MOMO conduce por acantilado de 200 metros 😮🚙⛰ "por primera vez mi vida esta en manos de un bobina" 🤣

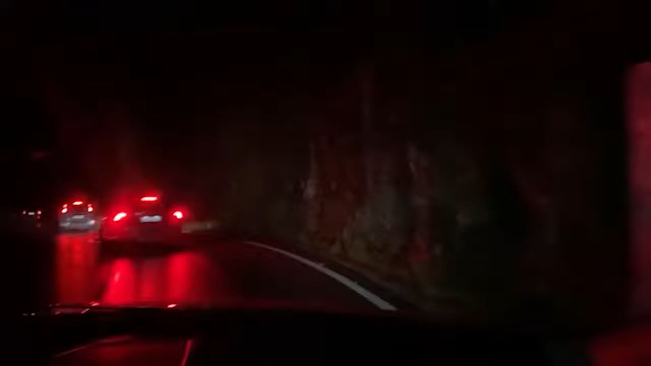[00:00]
Un lugar realmente tremendo, pocas luces, muchos accidentes, eso que ven ahí el guardarail, si lo epifiamos, 200 metros de acantilado, guarda Momo, despacito, guarda que patina esto sin frenar, despacito Momo,
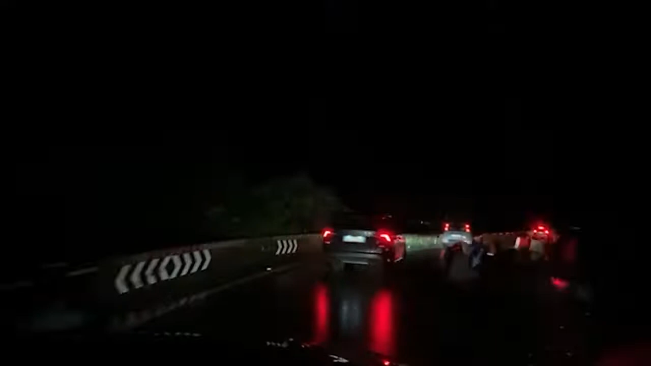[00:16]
en el medio tiene que haber, mirá, mirá, el que va adelante es un saname, el que va adelante nuestro va haciendo zig zag y se tira del carril viniendo,
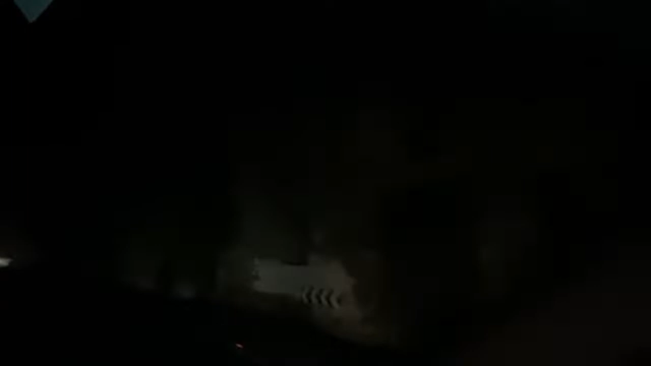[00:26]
se la va a pegar en cualquier momento, lamentablemente si se la pega por Bobby, nos mata a nosotros también,
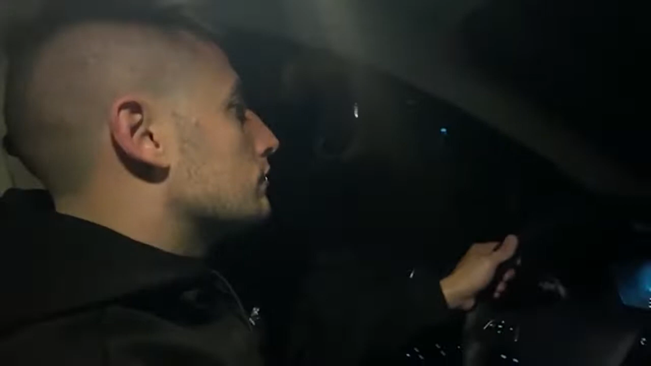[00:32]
mucha gente no conoce al Momo de perfil, acá lo tienen, con una nariz aguileña, el lado recortado, el plumífero, despacio, vamos,
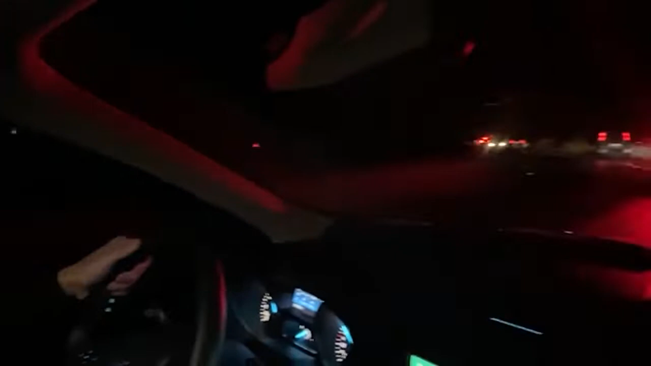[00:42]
andá despacio boludo, no tire frenadas así, no subestimes a la ruta, el de adelante es un tontón, en cualquier momento, No, el de adelante va a tener problemas si sigue metiéndose en el carril contrario cuando toma las curvas para no hablar, el estúpido no quiere bajar, no hay ningún tipo de necesidad de apurarse, y acá muchos tanos no usan las luces de los autos,
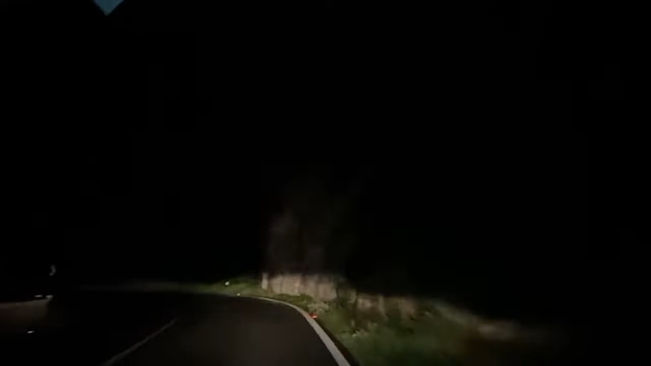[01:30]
ya se prenden las luces, lo que no tengo son las altas, Estamos subiendo despacio, Momo, con esta curva y contra curva, acantilado de 200 metros y el Momo, mi vida depende, está en las manos, por primera vez en mi vida, mi vida literalmente está en manos de un bobina, así que depende, dependo de un bobina que es este, de morir o vivir,